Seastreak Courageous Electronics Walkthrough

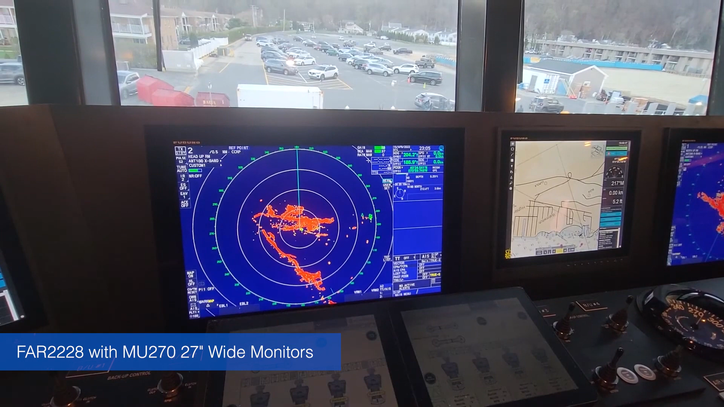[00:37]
25K WTR up radars with MU270 27-inch wide monitors,
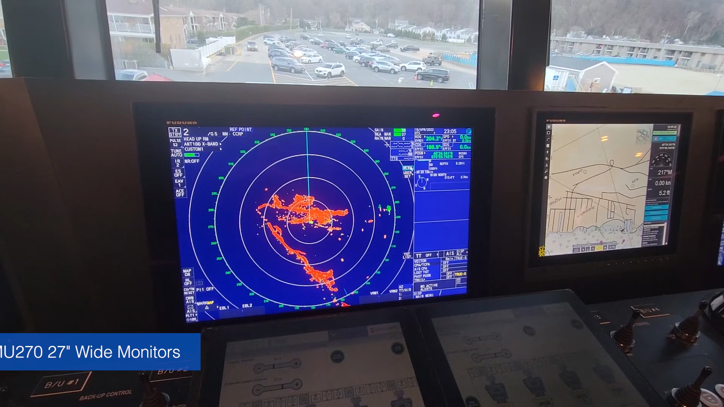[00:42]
one on the port side, one on the starboard side. And this is a really nice job of accessorizing.